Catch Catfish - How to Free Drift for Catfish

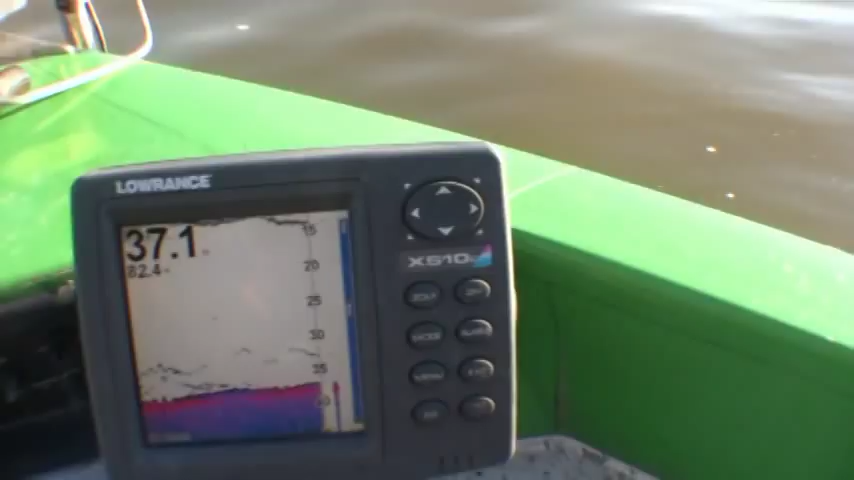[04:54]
look at that depth liner look at a load of fish on that depth liner up there we're running right through them well we're gonna get the spot here